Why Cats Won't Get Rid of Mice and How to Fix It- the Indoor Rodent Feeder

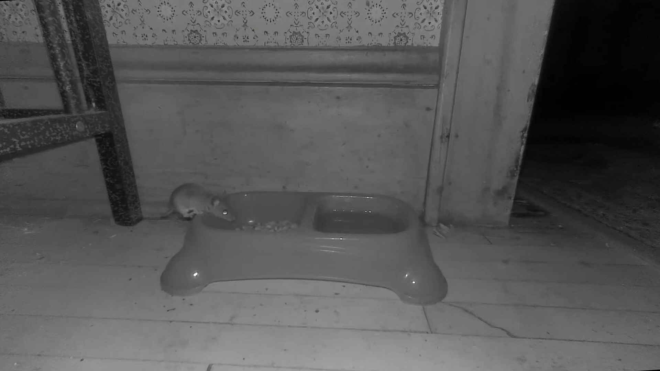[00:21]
What I've always heard is that mice are instinctually afraid of cats. So you would think that when they smell the cat at the cat bowl, they would completely freak out and run the other way. Well, not so much. The lure of easy food is just way too much for them to handle. Mice are great at keeping under the radar, and they run when danger approaches. That's what they do indoors, and that's what they do outdoors. You can tell that Miss Kitty knows something funky is going on around her bowl,
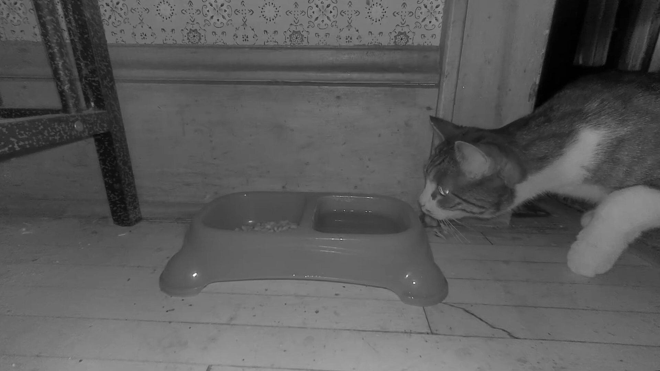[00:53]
but she is not going to stay there and guard her bowl through the night. If a mouse comes by and she pounces on it, that's okay. But, all in all, the mouse made 30 visits. She only made two. And, you have to keep in mind that on this particular night, there were house guests. And these house guests were up making noise and running around through a good part of the night. This clip was shot at about 3 a.m.